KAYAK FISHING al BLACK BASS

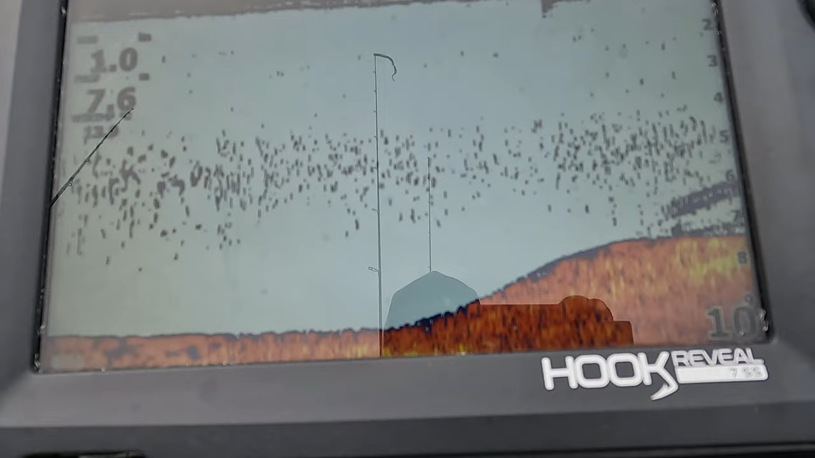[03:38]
in questo habitat dove c'è presenza di minutaglia nei pressi del fondo sulla mezz'acqua.
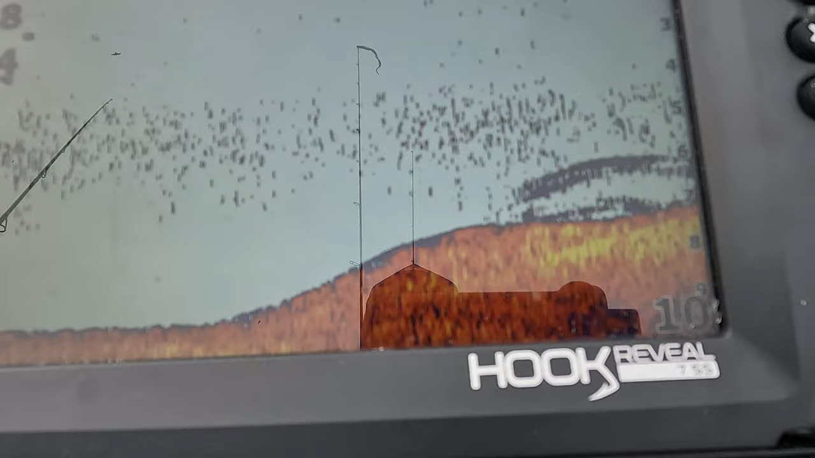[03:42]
Quindi ci facciamo aiutare dal nostro ecoscandaglio per individuare queste zone e iniziare a pescare esattamente dove si trovano le palle di foraggio.